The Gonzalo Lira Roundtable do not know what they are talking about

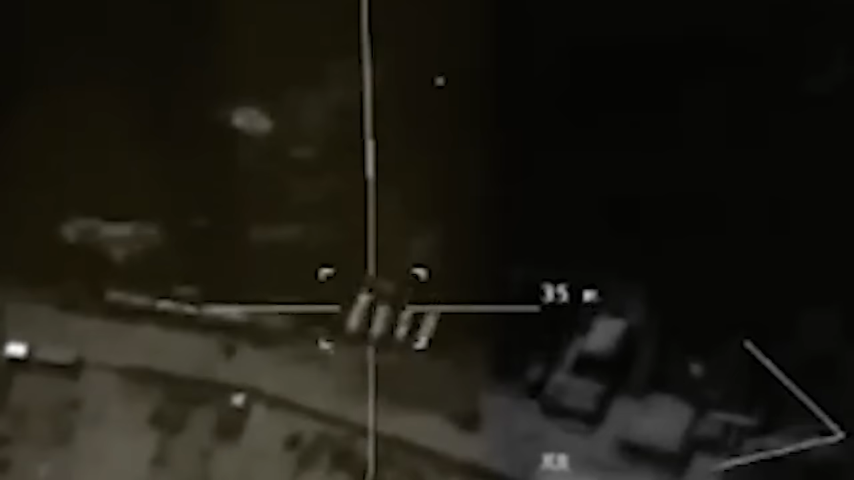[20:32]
I mean, a shot of some buildings, a small explosion in the dark.
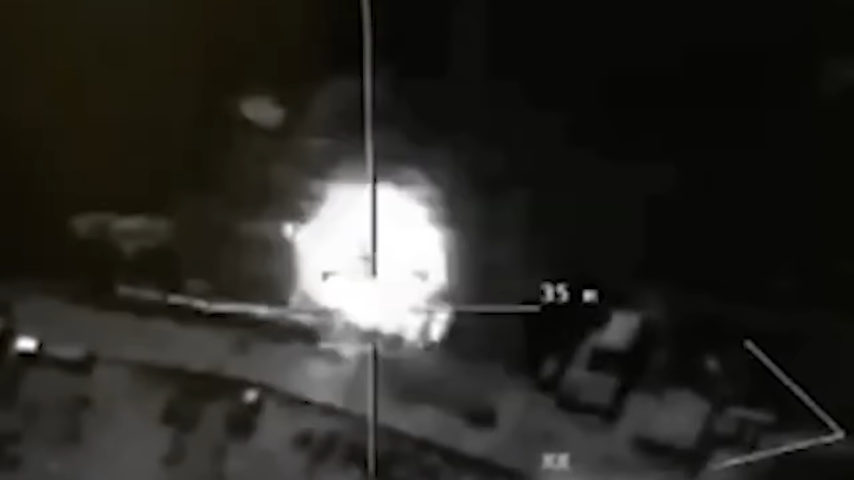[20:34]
Can't get any clearer than that. But thankfully, we did get a clearer image.